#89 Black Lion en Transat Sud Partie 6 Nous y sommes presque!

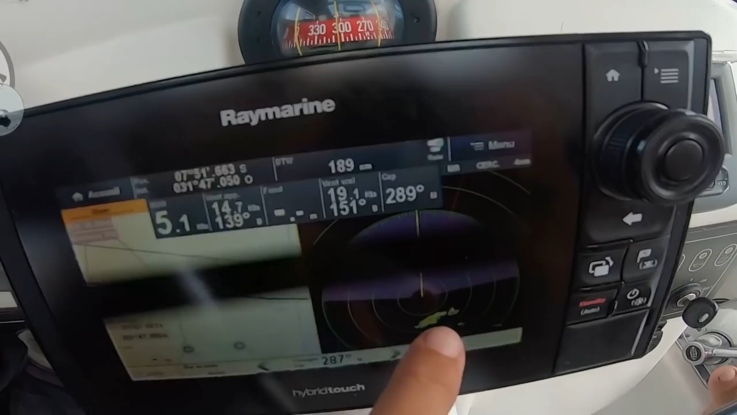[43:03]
Bien rouge. Alors quand c'est rouge, c'est que c'est puissant à l'intérieur.
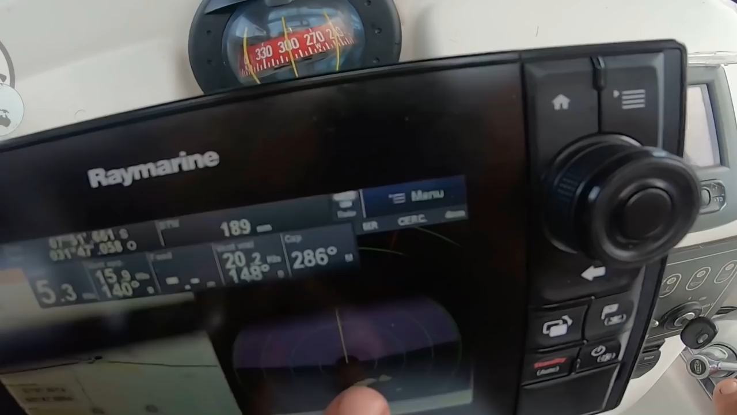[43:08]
Vous voyez, ça descend rouge, orange, jaune. Donc il pleut beaucoup à l'intérieur et ça nous arrive droit dessus derrière.
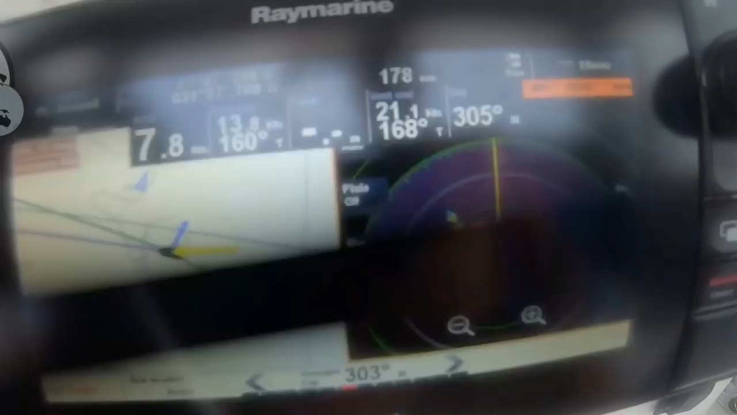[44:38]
Ça va 7 jours pour rencontrer les choses. Tout ça quand c'est de nuit c'est la merde. Hein.
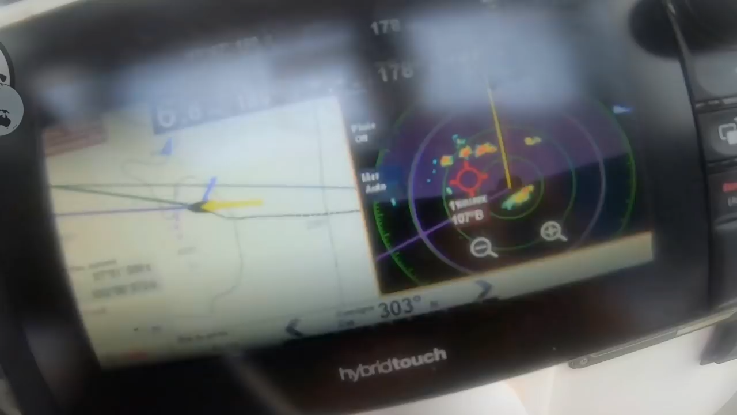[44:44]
Vous voyez, il y a un grain qui passe, il y en a un autre derrière, ça va être que ça toute la journée. Il y a peu de chance. Alors la journée pas ce soir.